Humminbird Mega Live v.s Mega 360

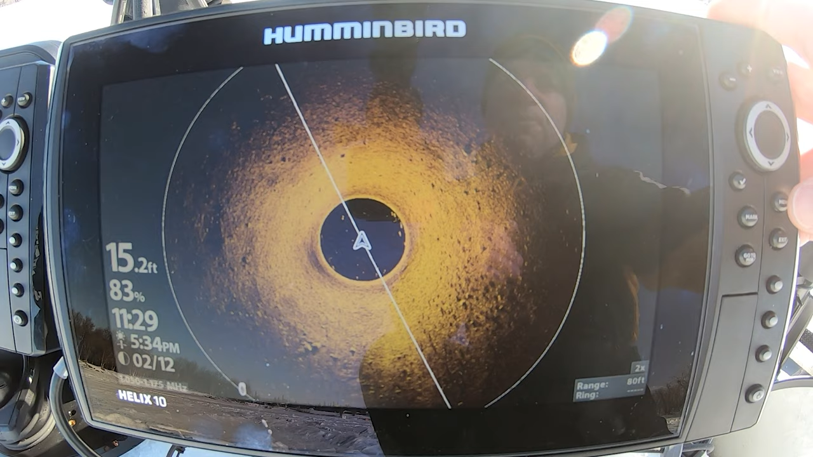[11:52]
On screen: depth 15.2 ft
The other thing that you can set with Mega 360 is your range grid.
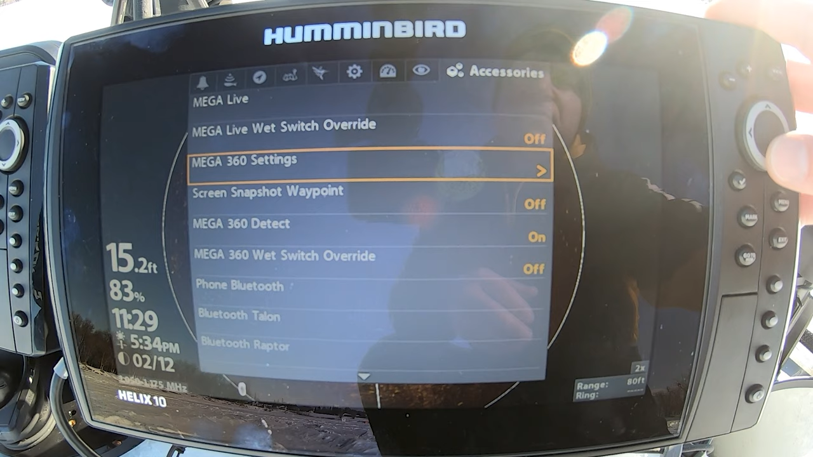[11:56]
On screen: depth 15.2 ft
This really just gives you a visual. So, you go to your main menu settings under Accessories, go to Mega 360 settings, and you can see your range overlay.
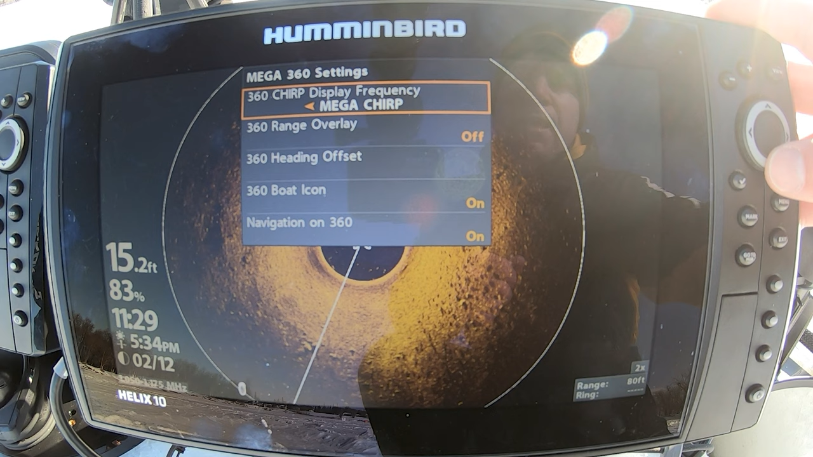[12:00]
On screen: depth 15.2 ft
So instantaneously, you can actually see we have our max range at 80 feet, and then the interval is basically maybe 20 feet. So it takes a little bit of the guesswork.